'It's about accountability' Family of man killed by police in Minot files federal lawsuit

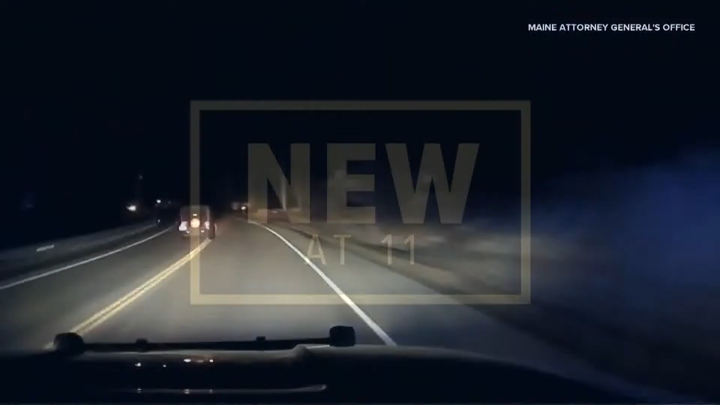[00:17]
In a year and a half after this high-speed chase, a lawsuit is being filed.
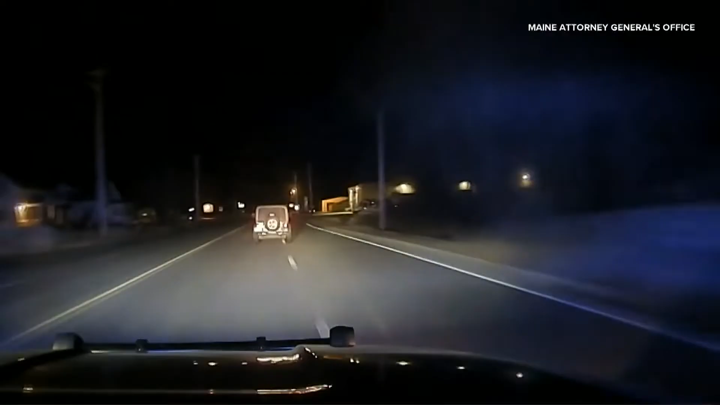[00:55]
Police were looking for Gora for a welfare check. He ended up leading them on a chase through several towns before crashing his jeep into a cruiser and running into a parking lot where he was shot and killed.